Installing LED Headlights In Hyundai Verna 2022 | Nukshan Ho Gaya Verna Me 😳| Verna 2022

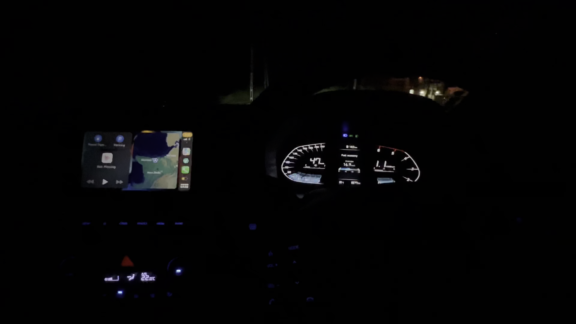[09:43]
गाइस वी आर ऑन द वे। एक्चुअली वहां पे मैं कुछ ज्यादा शूट नहीं कर पाया, बट आई होप आप लोगों को इंस्टॉलेशन वाला वीडियो तो समझ में आ गया होगा। एंड अभी स्टार्ट बात करते हैं हम लोग एक्चुअली कि इसका थ्रो की।
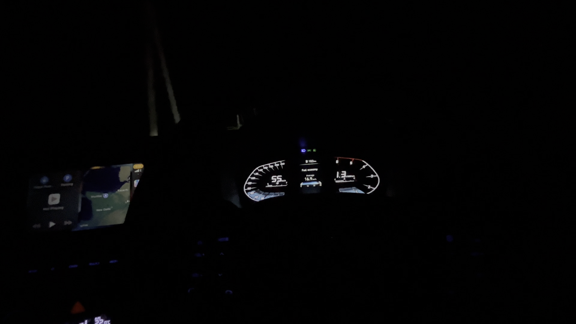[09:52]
एक्चुअली अभी तो रेन काफ़ी ज़्यादा थी, बारिश एक्चुअली अभी स्टॉप हुई है, तो आप लोग देख सकते हैं मैंने अभी इसको अपर मारी हुई है, ये है डिपर, आप लोग देख सकते हैं इसका थ्रो।
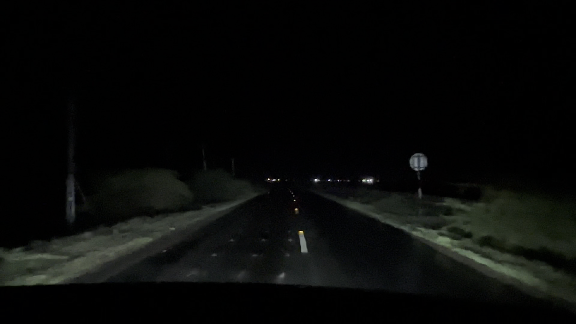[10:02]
अभी मैं अब बंद करता हूँ लाइट एंड देखिए आप लोग, अभी बारिश नहीं होएगी इस दिन हम लोग पूरा एक्सपेरिमेंट करेंगे। लाइक ये फॉग लैम्प पे ही चल रही है अभी हमारी कार, लाइक फॉग लैम्प एंड DRLs पे, तो अभी भी मेन हेड लैम्प की ज़रूरत नहीं पड़ रही है इतनी बारिश में भी, आप लोग देख सकते हैं।
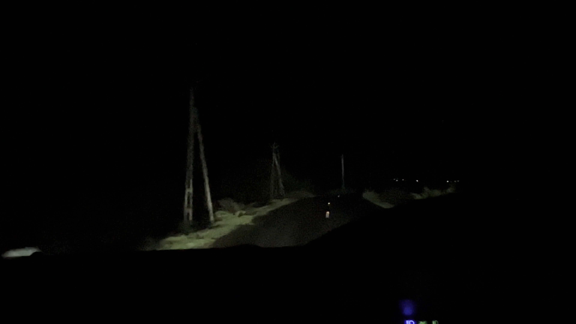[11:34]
एंड इसका थ्रो तो आप लोगों ने देख ही लिया होगा, ये है पूरा हाई बीम में, पूरा उजाला ही उजाला हो गया है। तो अभी तो इससे जितने ज़्यादा आइडिया नहीं आ रही होगी, बट जब भी बारिश नहीं होगी तभी हम लोग इसका पूरा रिव्यू करेंगे डेफिनेटली।